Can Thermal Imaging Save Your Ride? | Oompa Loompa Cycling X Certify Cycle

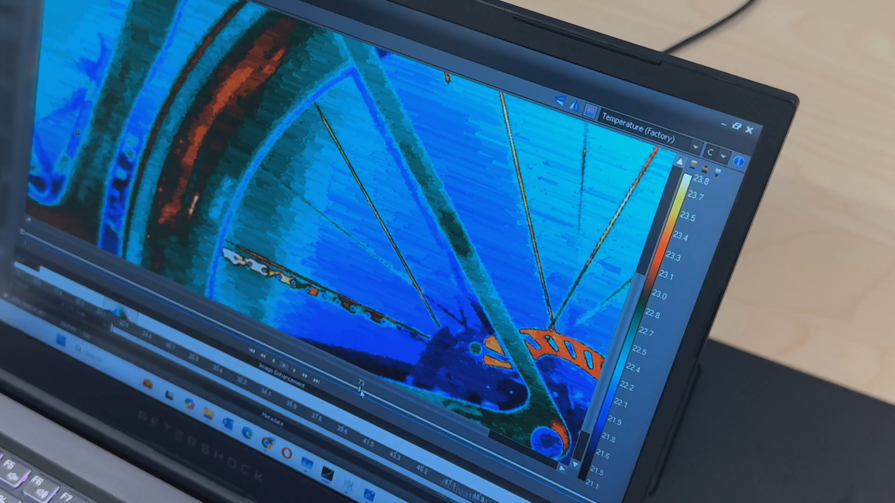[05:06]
uh if for crack to happen we are able to see from our
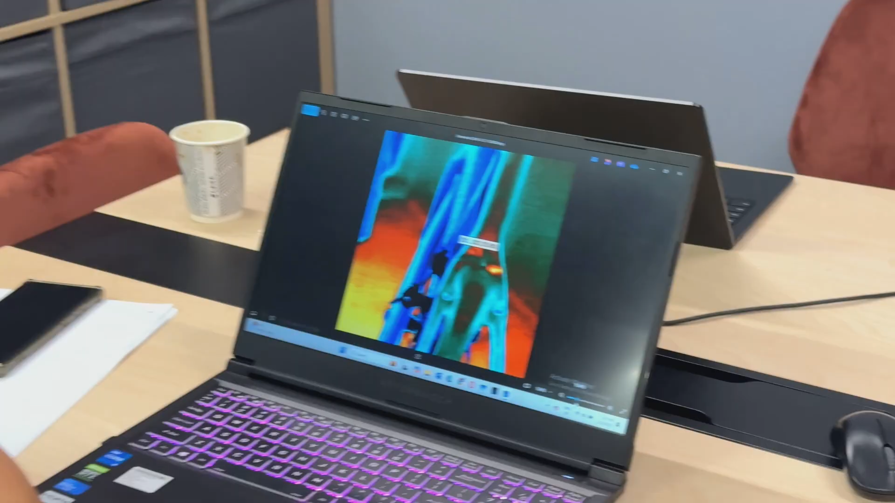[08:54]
okay so this is what it looks like yeah this is uh this is at the rear of the bike
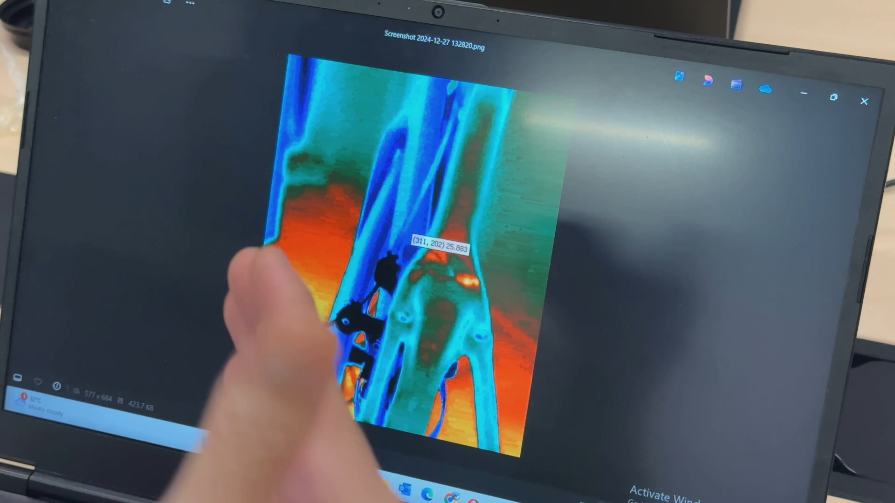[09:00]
seat tube down to the two seat stay the y
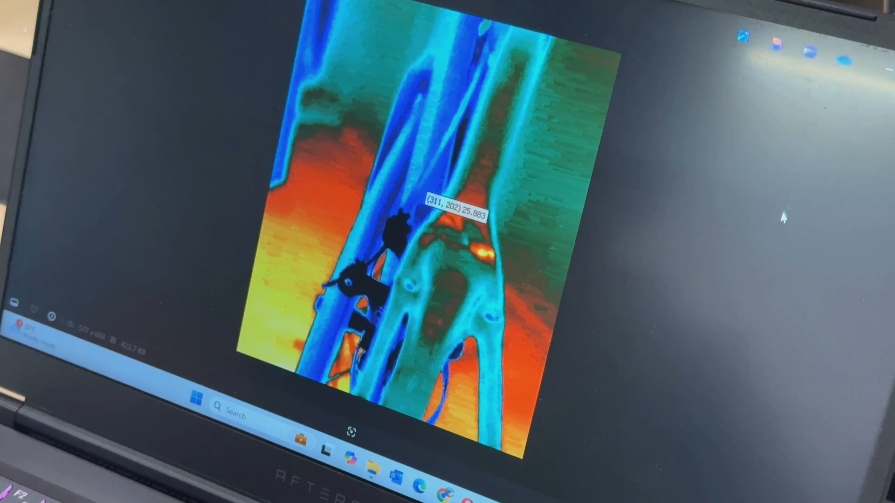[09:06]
junction okay from from the outcome of the scan i can confidently
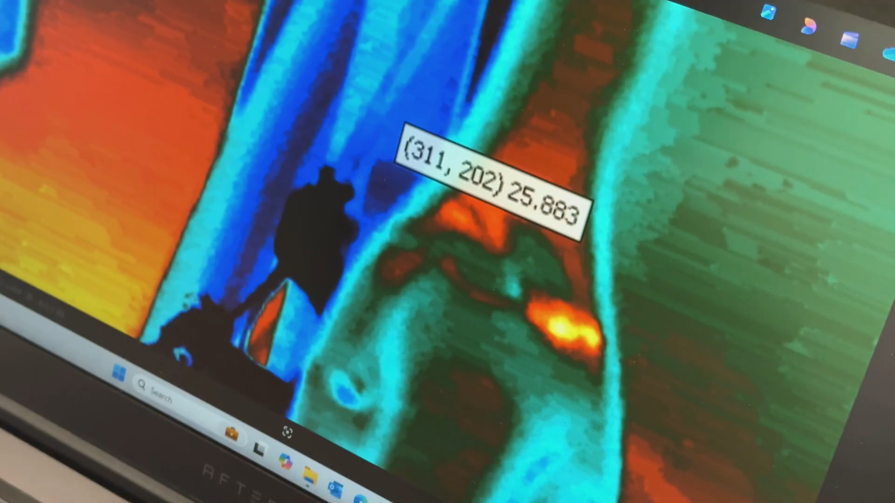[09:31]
this is the line here that has an issue all right all right so the i'm able
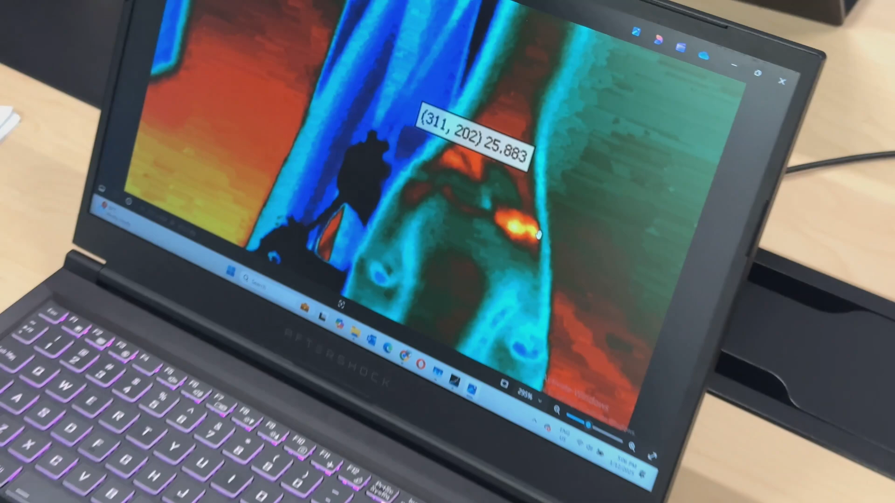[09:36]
to i'm able to deduce from the video heat been heat been transmitted into the